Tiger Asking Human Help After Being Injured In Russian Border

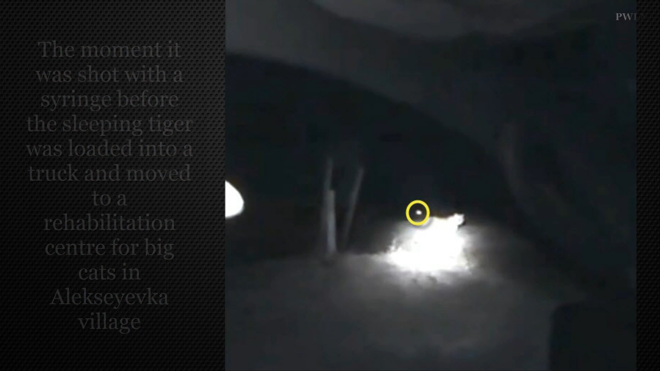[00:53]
Wildlife rangers were called in and noted the atypical behavior by the Siberian tiger,